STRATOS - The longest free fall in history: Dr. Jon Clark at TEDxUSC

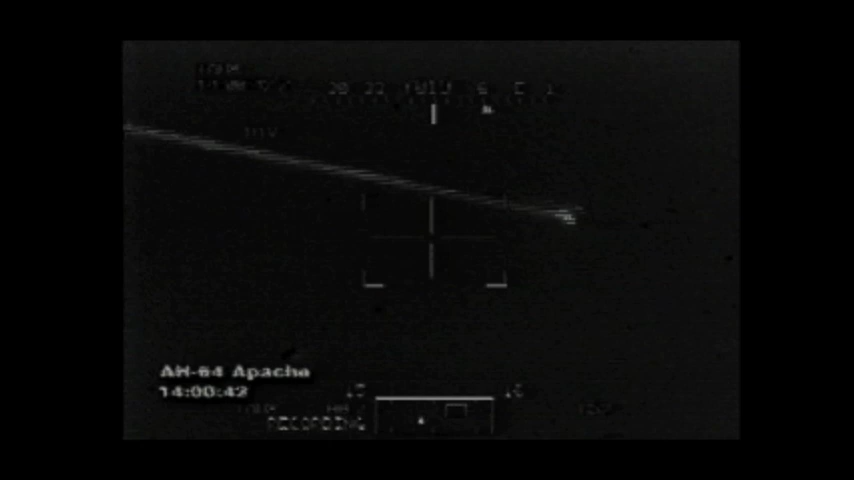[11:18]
This is the video of the final breakup where the crew eventually perished was about 150,000 feet.
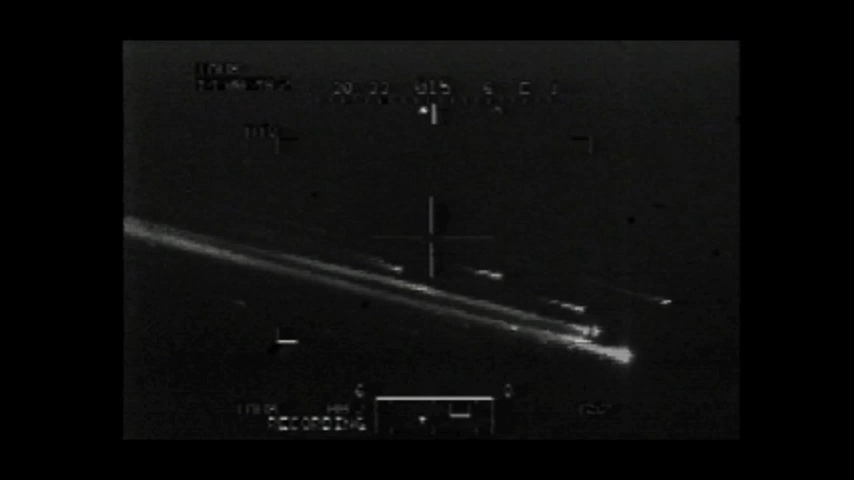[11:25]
A mere 30,000 feet above the altitude we'll be doing our test jumps at.